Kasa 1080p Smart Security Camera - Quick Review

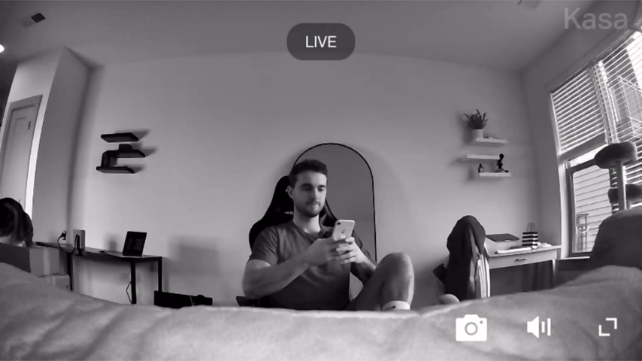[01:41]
This has to be one of the most clear night vision modes I've seen on any camera. It is very nice. Overall this is one of the most luxury indoor security cameras I've used and I would highly recommend it. We have all the most unavoidables done and that ishyMan rotor to do and nothing. And so the other one I've been across here And there is an a baroceros companion. Just instead of beingcrire here, we are all the most relevant points that we're going to ask for. Thank you.